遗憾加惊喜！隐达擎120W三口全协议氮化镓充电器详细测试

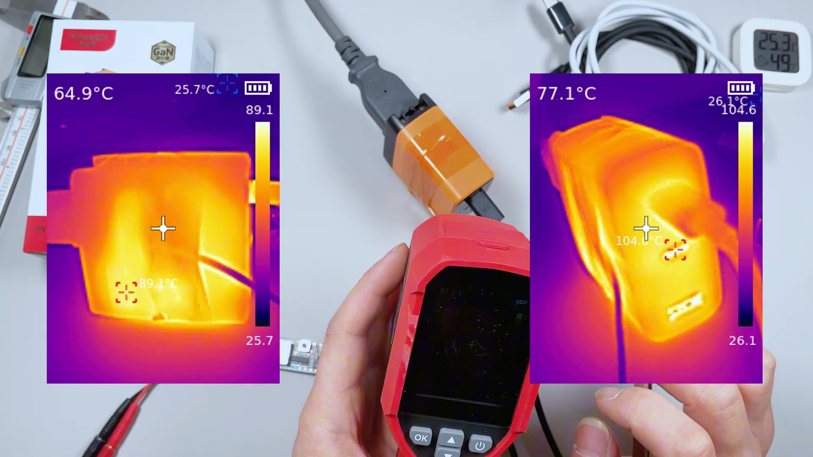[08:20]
4度这个温度确实有点高啊所以说这个充电器我还是建议大家给手机充充电就行了这个温度有点夸张啊这一次测试的时候我们室内的温度还是26度左右我们现在对
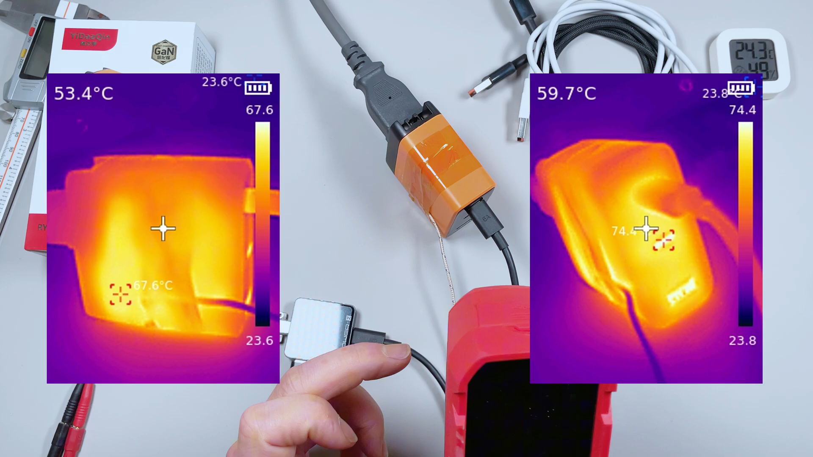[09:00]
4度看来这个充电器65W功率持续运行是没有问题的测试的时候我们室内的温度24度左右